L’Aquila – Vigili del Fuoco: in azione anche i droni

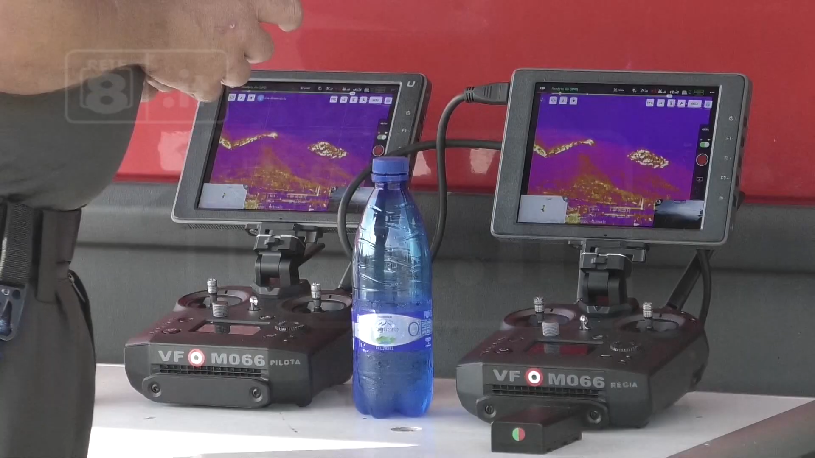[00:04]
Gli incendi dell'Aquila stanno facendo scuole in Italia per l'uso dei droni con termocamera da parte del comparto specializzato dei Vigili del Fuoco,
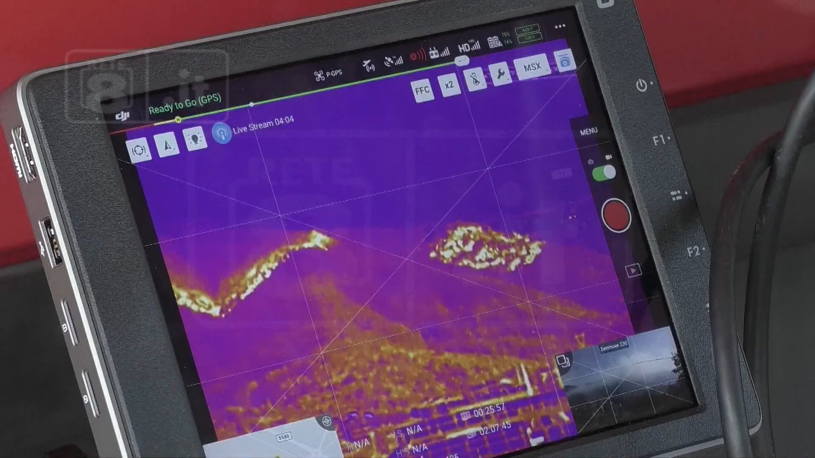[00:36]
per consentire loro di fare lanci selettivi sulle zone calde dell'incendio.
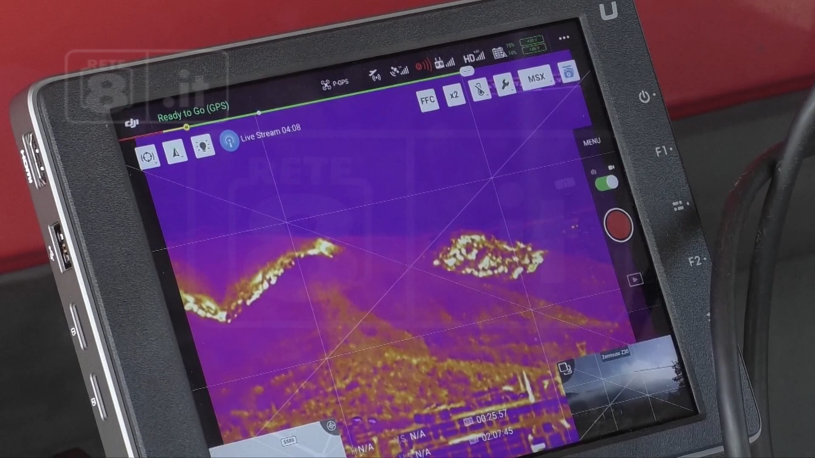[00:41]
Gli stessi dati sono trasmessi anche alle squadre a